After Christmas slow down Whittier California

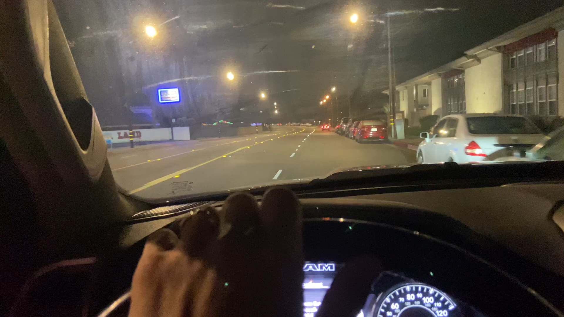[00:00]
It is the 28th of December, a little before 9 p.m.
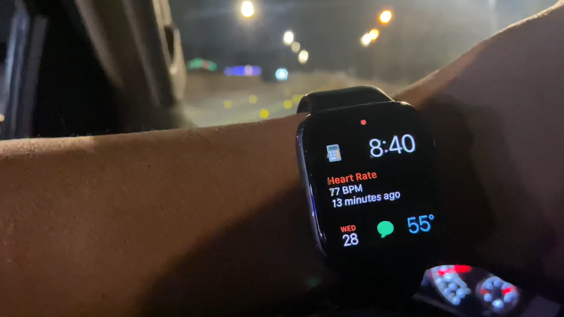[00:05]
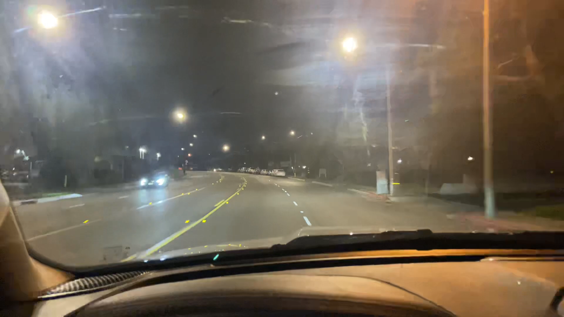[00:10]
The streets are really desolate. This is a big apartment complex right here. See, everybody's in for the night, it seems. A little bit of traffic there. For the most part, people are in.